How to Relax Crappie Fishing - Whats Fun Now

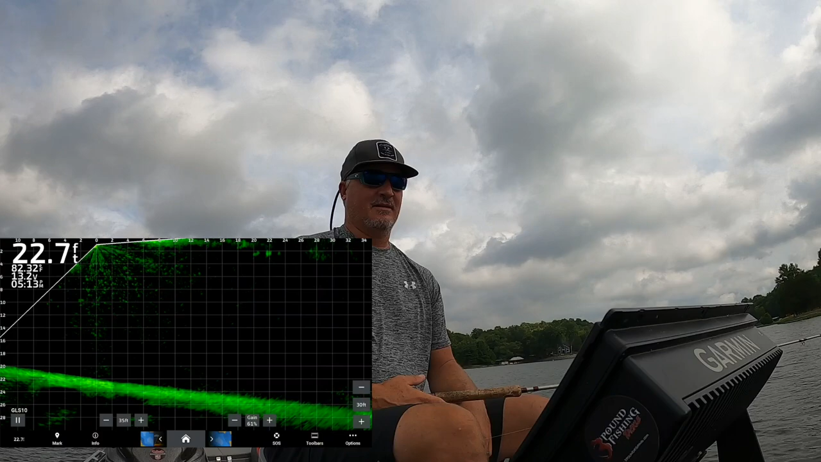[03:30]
On screen: depth 22.7 ft
you know water temperature sitting there it looks like about you know 82 degrees looks like there's a couple fish on the sky you'll notice my new sitting position this has been the lazy mat sitting position i think what i'm going to do is i'm going to use this kind of position there it goes right
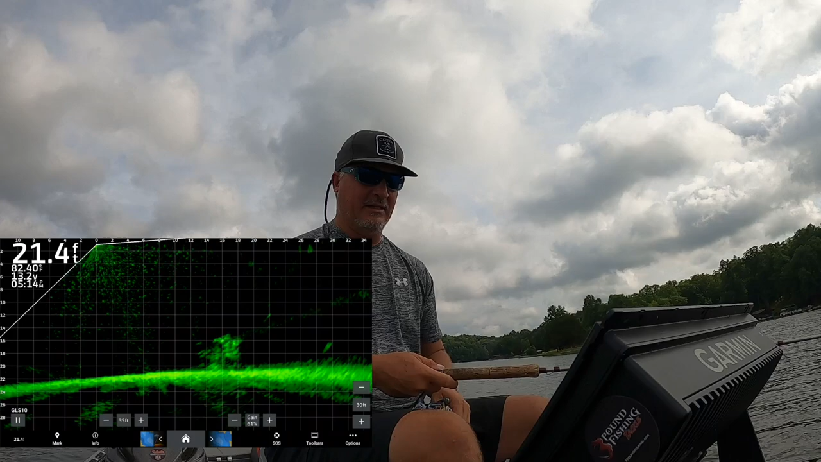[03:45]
On screen: depth 21.4 ft
there it's falling you can see it all um i'm gonna use this position when i'm searching it
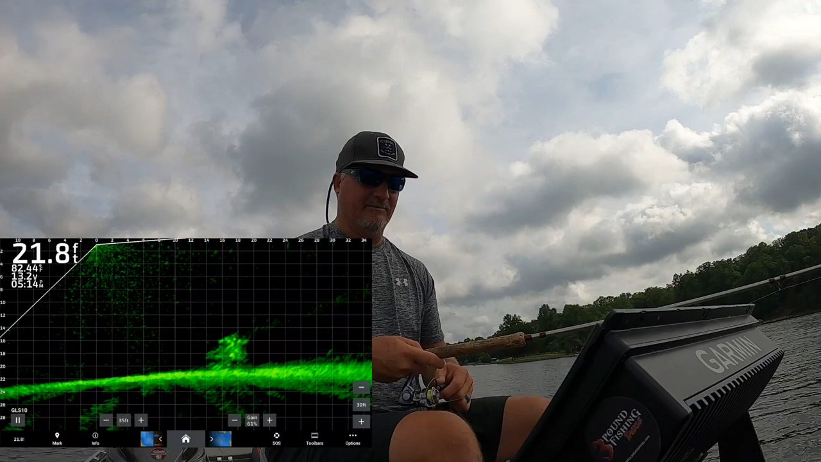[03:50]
On screen: depth 21.8 ft
maybe pre-fishing and then use the casting
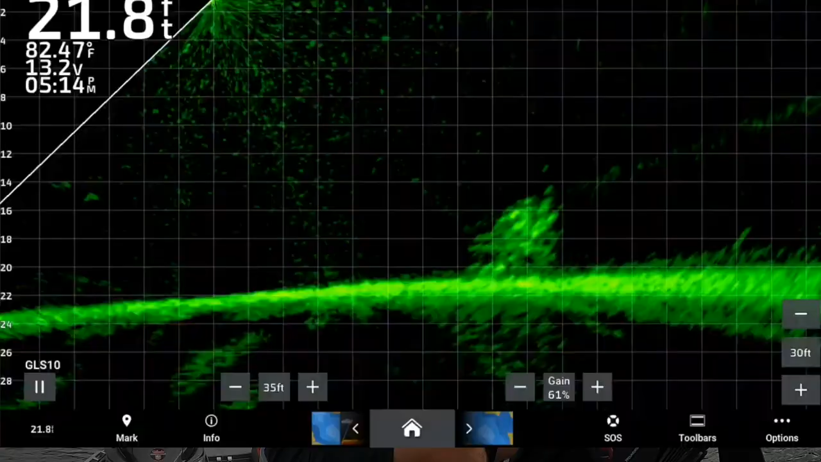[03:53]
On screen: depth 21.8 ft, water 82.47°F
seat there he is i knew it was gonna be a good night i just knew it no monster by any stretch but still you gotta like
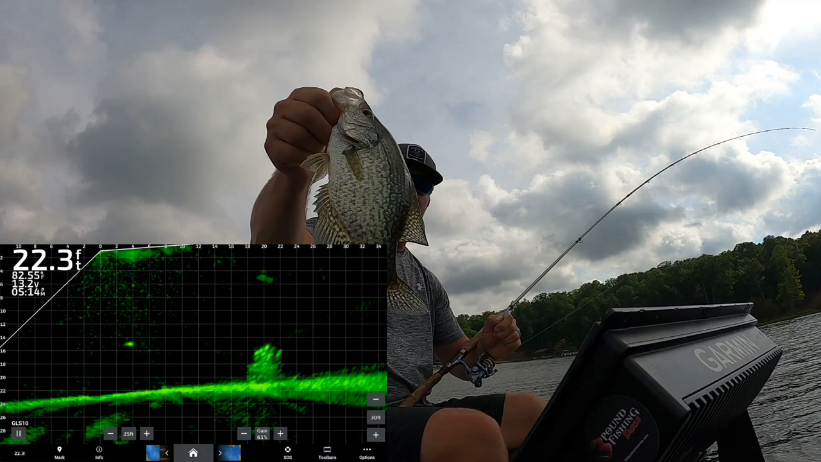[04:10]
On screen: depth 22.3 ft
starting with a day like that that's easy that's easy look at that pile right there anytime those fish are sitting on top like that i just know they're going to be active they're going to be active i feel like they're going to be active right now i'm just fishing with a plain old minnow finding these at three pound fishing these are deeper fish there it is
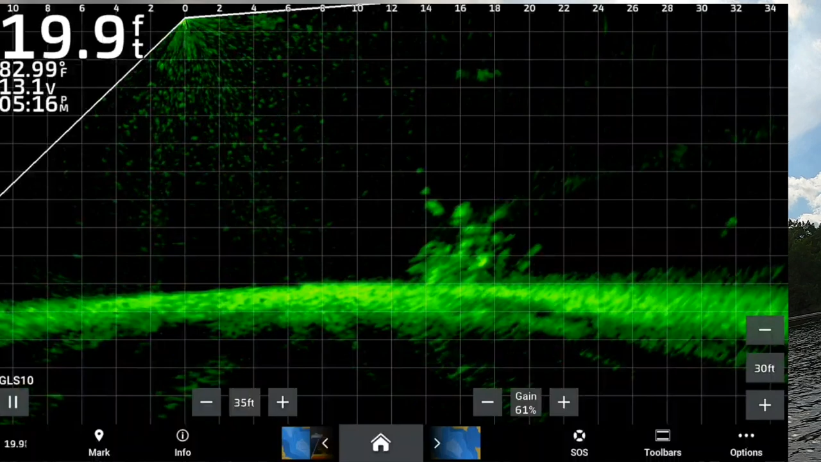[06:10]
On screen: depth 19.9 ft, water 82.99°F
oh baby i get a misser and then yep i'll do that i'm trying to entice this guy now i think you'll bite it come on buddy
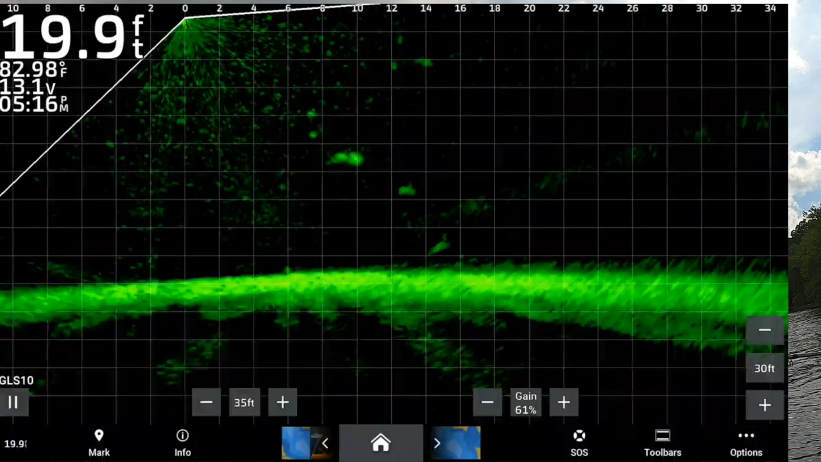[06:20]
On screen: depth 19.9 ft, water 82.98°F
maybe this guy that looks like a bass anyway we're gonna stop that right there
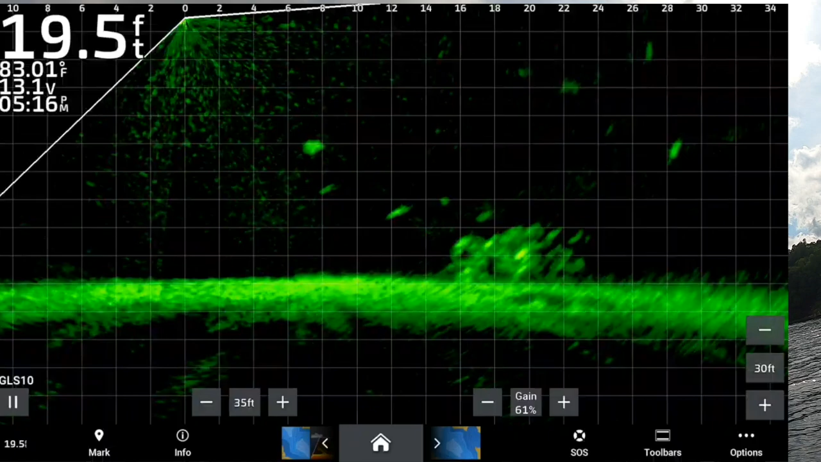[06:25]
On screen: depth 19.5 ft, water 83.01°F
i mean that's it i didn't know anything about this pile hotel i was out just relaxing relaxing relaxing